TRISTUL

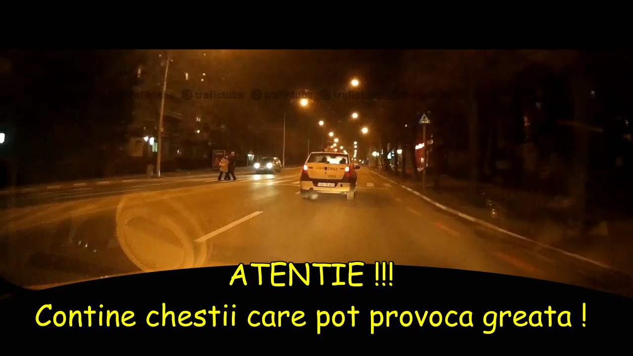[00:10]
Băi, stopurile pe frână. Da, în schimb, în timp ce lucram și așa pe la 5, jumate, 6, de...
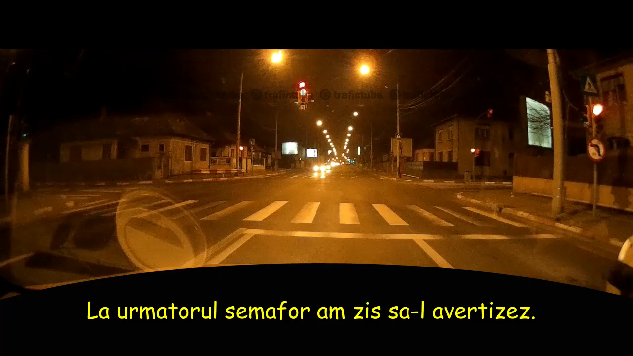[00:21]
Ce e, bă? Vezi că nu ți-ai n-ai niciun bec pe frână, nimic. Nu arde niciun bec. Calci frâna și ia nimic. Uite-te, bă. Nu? Îți numai poziții, leticule. Nu. Numai pozițiile, grijă mare. Bă, nu fie asigurat, să mă uite aici. Nu fie asigurat, să trece.